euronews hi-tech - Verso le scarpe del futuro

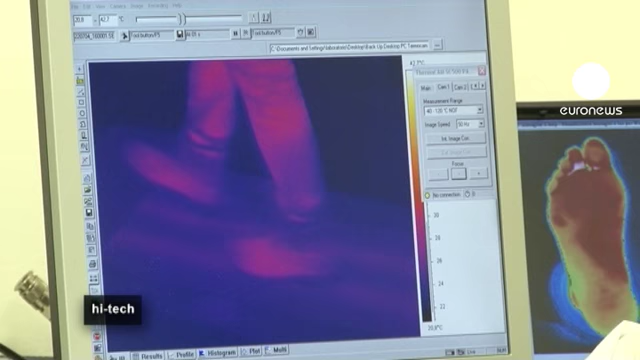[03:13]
Lo si verifica con una simulazione, analizzata con sensori per l'umidità e telecamere termiche.